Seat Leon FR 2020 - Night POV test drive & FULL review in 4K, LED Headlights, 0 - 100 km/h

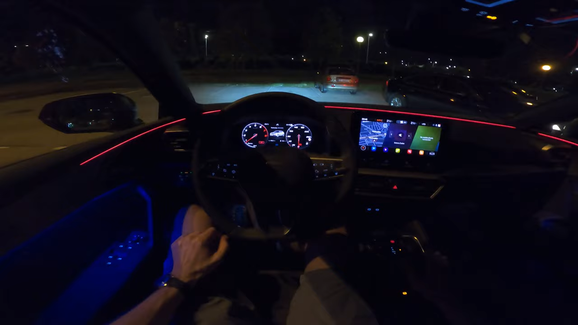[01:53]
blinded by this car parking here so just a little bit on the interior I must say very nicely designed everything illuminates white all the buttons we're gonna
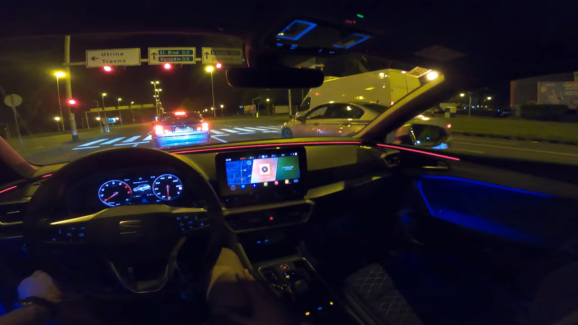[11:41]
comes in my blind spot these things uh turn orange so there's a car incoming maybe this is gonna turn on it usually does there's a little camera in this moment it didn't maybe because i'm not in motion maybe now ah yeah there you go you can see that that is very excellent solution very clever idea i like that um also the engine of course this is a petrol engine it's not noisy you know it's very
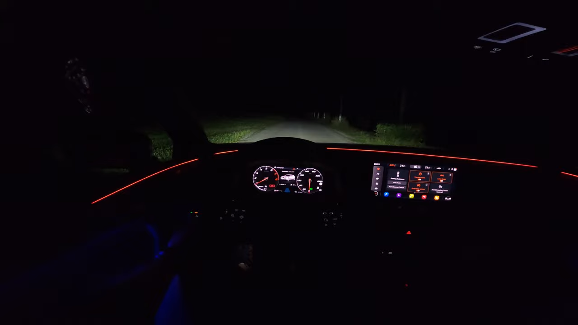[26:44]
LEDs so on off long beam on off now it's on automatic just a second yeah it's still on now
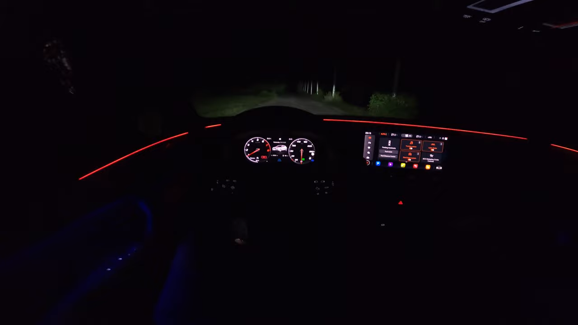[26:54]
okay so i'm gonna take a few photos with my iphone which has a
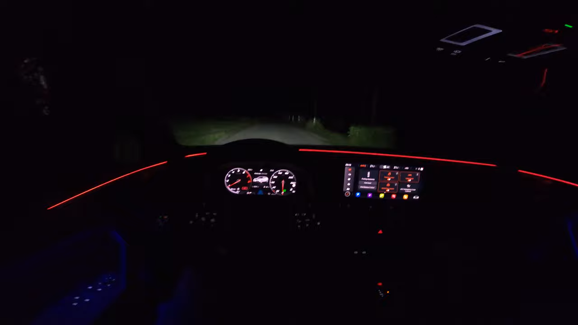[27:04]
better camera so you can see how they look more in person okay so this is the long beam
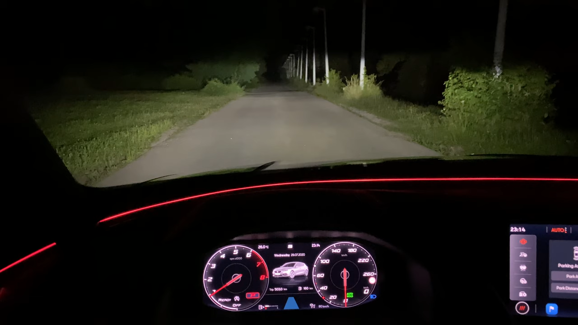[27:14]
it's automatic and these are the front fogs
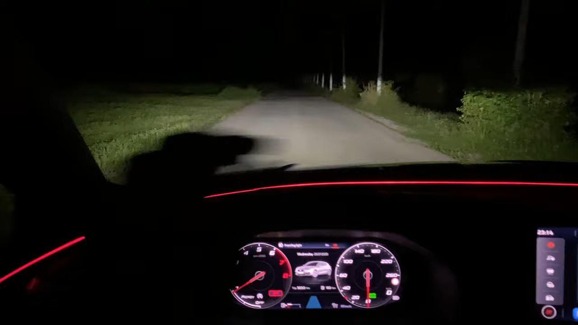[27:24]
once again very bright if you move the steering wheel and they turn on the side also to show you the
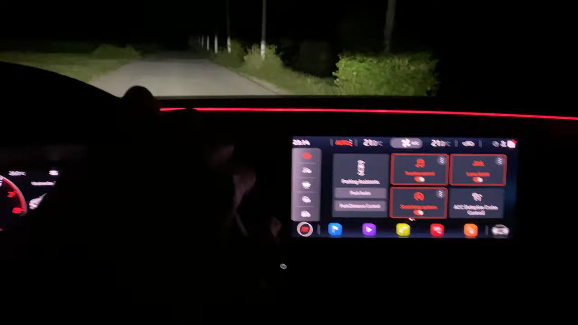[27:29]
uh park assist camera i actually have here